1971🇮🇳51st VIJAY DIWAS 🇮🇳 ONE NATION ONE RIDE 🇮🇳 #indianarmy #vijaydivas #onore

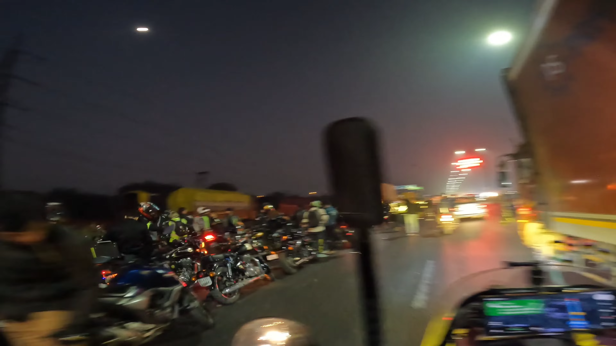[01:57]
इतने ज़्यादा राइडर हैं, इतने ज़्यादा राइडर हैं कि रोड पे हाईवे पे सिर्फ और सिर्फ राइडर ही दिखाई दे रहे हैं आज तो, गजब।